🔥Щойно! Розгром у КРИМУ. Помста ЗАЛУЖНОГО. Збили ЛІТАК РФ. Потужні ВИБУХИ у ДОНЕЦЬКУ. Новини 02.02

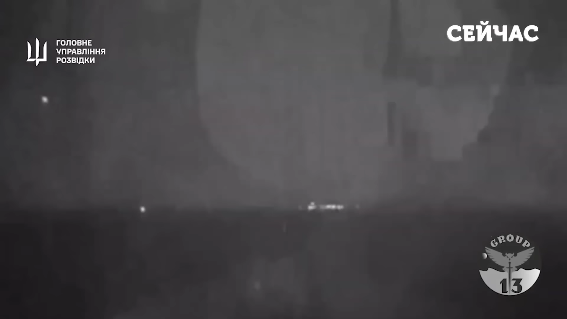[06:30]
Внаслідок низки прямих влучань у корпус російський корабель зазнав пошкоджень, несумісних із подальшим рухом. «Івановець» дав крен на корму і затонув.
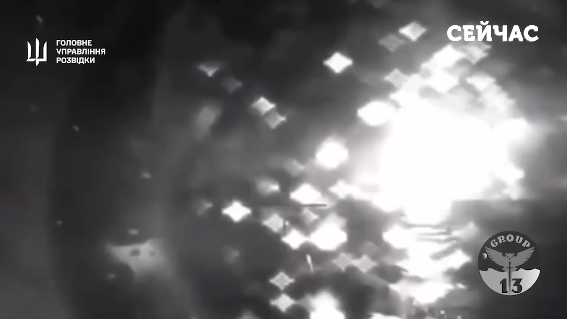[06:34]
Атаку, ймовірно, здійснювали з допомогою морських дронів. Пошукова рятувальна операція російських окупантів на Донузлаві, згідно з попередньою інформацією, успіху немала, додають наші розвідники.
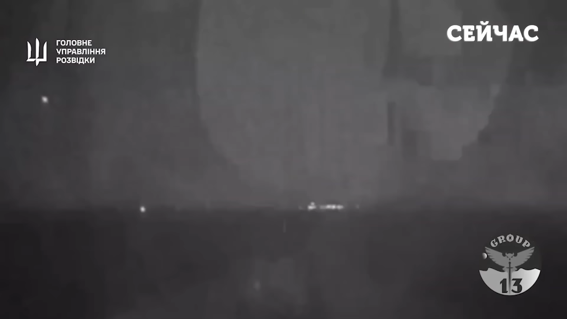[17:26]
Сьогодні вночі воїни спецпідрозділу «Груп-13» головного управління розвідки знищили
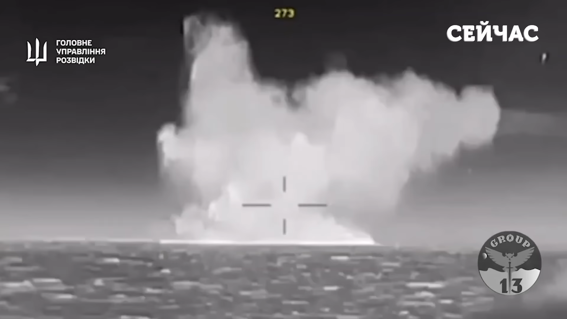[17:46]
«Івановець» дав крен на корму і затонув. У мережі вже показали супутникові знімки російського цього катера за кілька годин до удару морських дронів.